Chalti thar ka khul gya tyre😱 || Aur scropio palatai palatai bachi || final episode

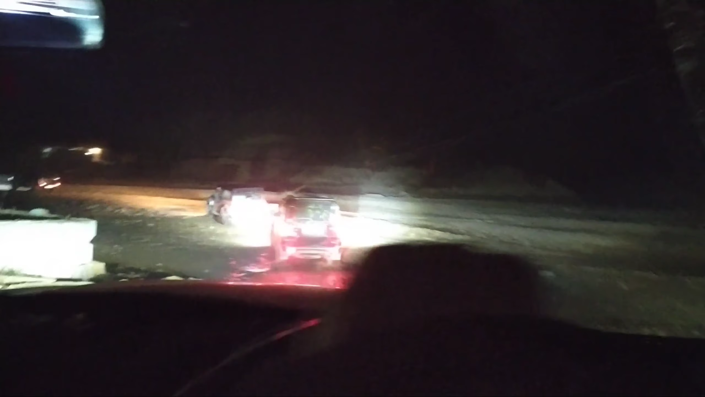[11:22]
तो गाइस फाइनली हमने वो गंदा रास्ता बड़ी मुश्किल से छोड़ा था तो अब ये कोई शॉर्टकट रास्ते पे लेके जा रहे हैं वो देखो सारी गाड़ियां जा रही हैं ये जिप्सी हमने टो की
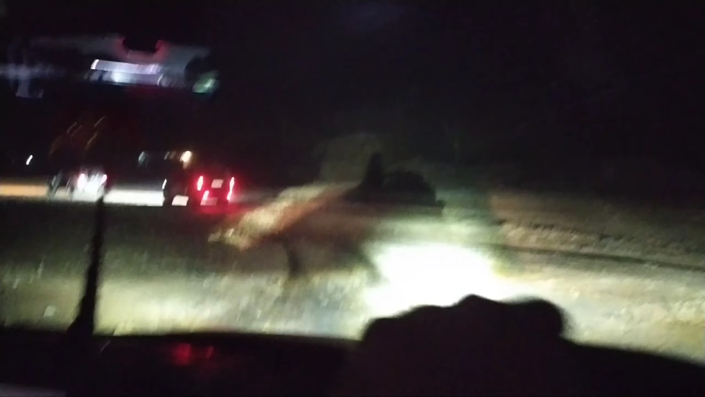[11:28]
हुई है अभी तक काफी दम है उसमें थार में जिसने अभी तक उसको टो करके रखा हुआ है